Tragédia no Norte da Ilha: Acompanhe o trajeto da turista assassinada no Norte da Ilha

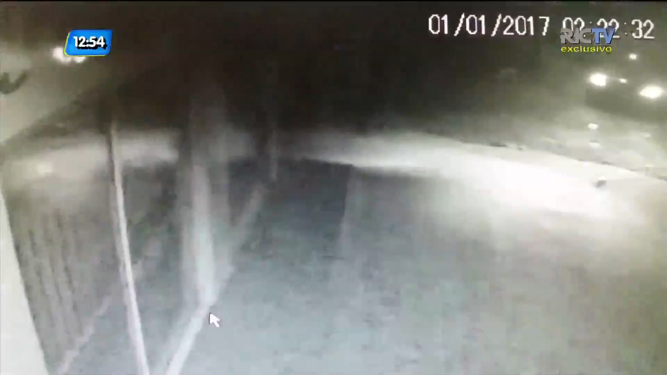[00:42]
A imagem de segurança de uma câmera que mostra o carro supostamente da família entrar na comunidade papacoara. Repare, são 2h22 da madrugada. A câmera tem visão noturna. Dá para notar que a única iluminação vem dos faróis do carro.